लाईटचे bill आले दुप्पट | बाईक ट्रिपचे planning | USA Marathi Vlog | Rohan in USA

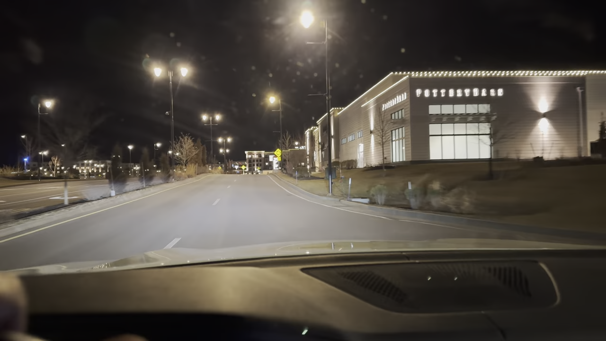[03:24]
आपण आपल्या हॉटेलच्या एरियामध्ये आणि 11:30 वाजलेले आहेत. हे समोर आपलं हॉटेल
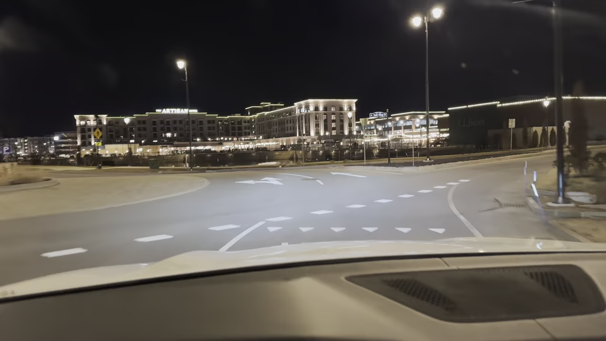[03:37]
आहे. बाहेरून तरी मस्त दिसतंय, तर आत जाऊन बघूया कसं आहे.